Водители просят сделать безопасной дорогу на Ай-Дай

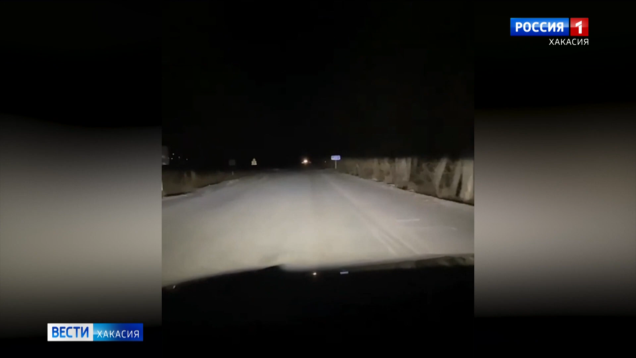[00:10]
Знак поворота не видно совсем. Мы не видим разметки, куда мне повернуть. Мне нужно налево повернуть на Айдай. И только подъезжая к повороту, я более-менее вижу,